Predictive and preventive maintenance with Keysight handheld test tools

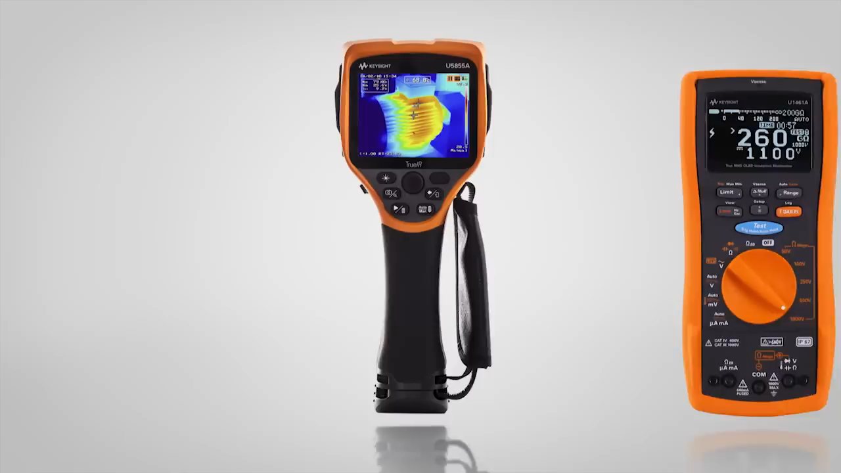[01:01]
potential issues in their tracks with the true ir thermal
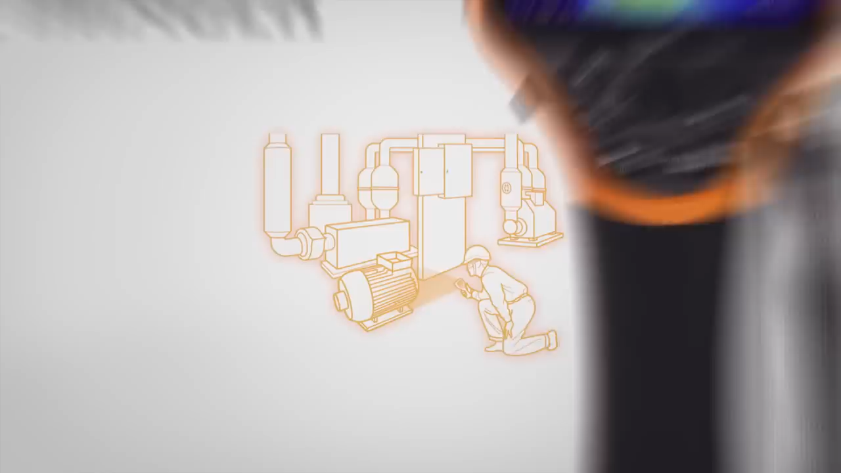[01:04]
imager check for hot spots and generate reports without disrupting the line get more
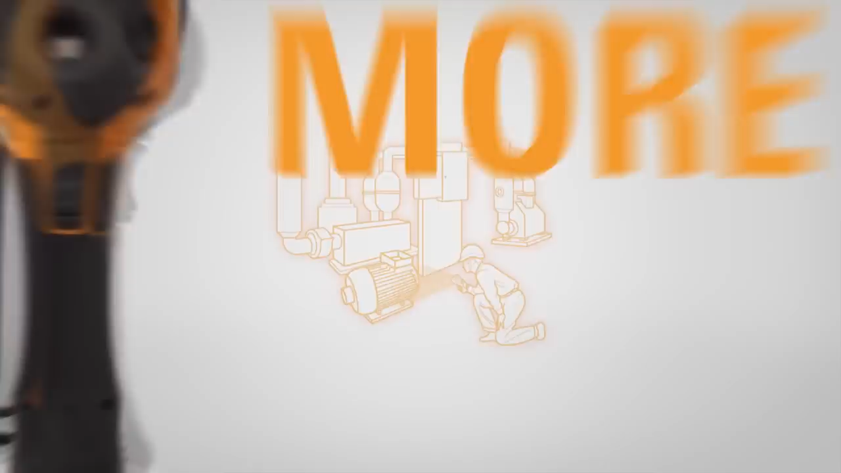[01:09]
details with the true ir thermal imagers fine resolution
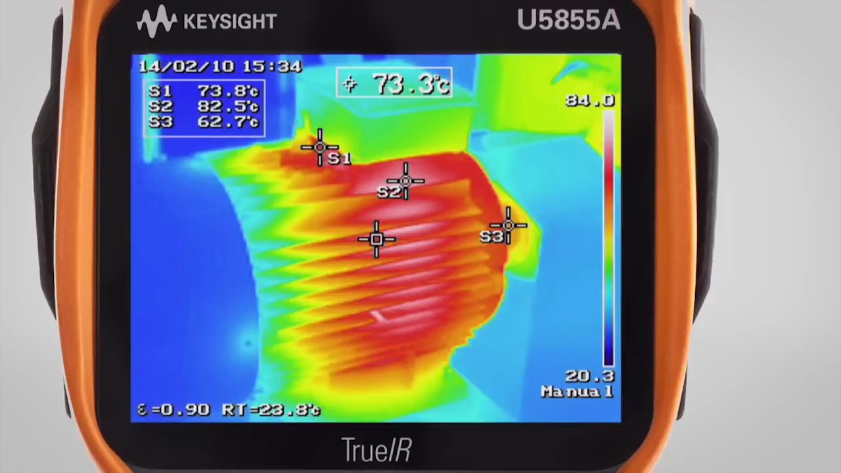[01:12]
On screen: spot 73.3°C
capability and digital zoom magnification capture more images with expandable sd storage and lightweight ergonomic
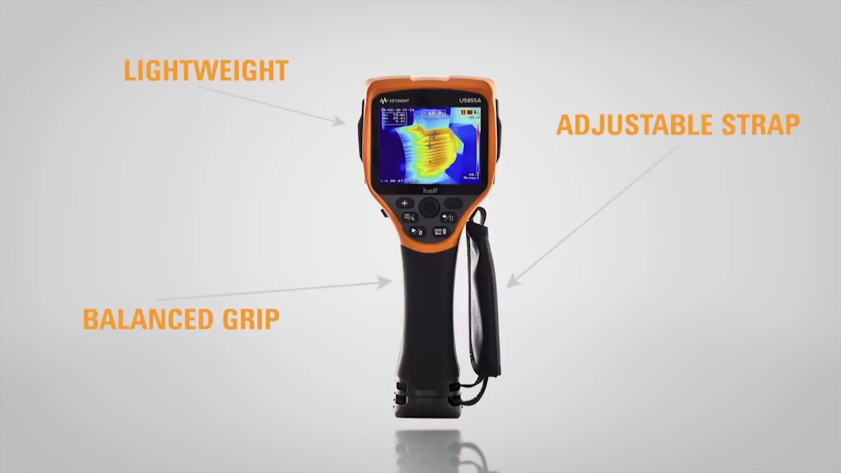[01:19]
friendly design take more measurements including temperature over time readings and diagnostic checks all for less cost than the